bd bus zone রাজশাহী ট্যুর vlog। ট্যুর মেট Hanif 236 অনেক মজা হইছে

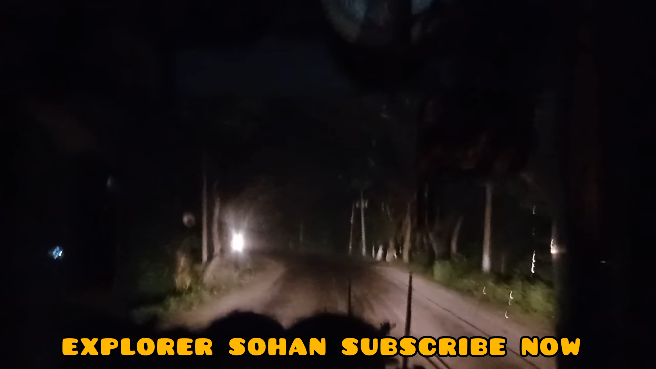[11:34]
তো বনেটে আসলে আমি জায়গাই পাই নাই যে আমি বনেট থেকে কিছু ভিডিও করব। তো এভাবে এগোতে থাকে এবং গাড়ির মিটার প্রায় 100 ছুঁই ছুঁই করে গাড়ি চালাতে থাকে শর্ট ভাই ভাই।
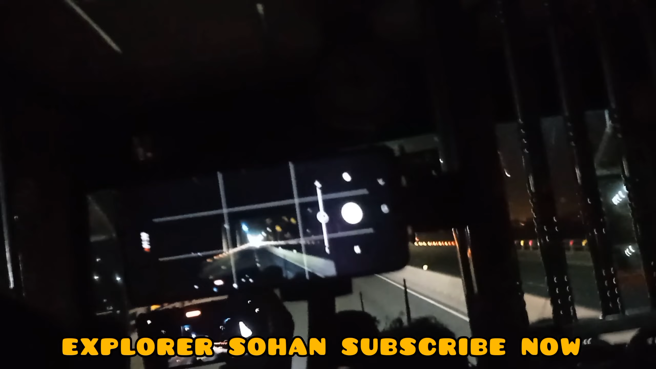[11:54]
তো লালনসা সেতুর উপরে অনেকে ভিডিও করতে ব্যস্ত থাকে, তো আমি এখনও বনেটে জায়গা না পাওয়ার কারণে আমি তেমন কোনো ভিডিও করতে পারি নাই। শরীর অসুস্থ থাকার কারণে আমার বেশ আসলে ঘুম পায়।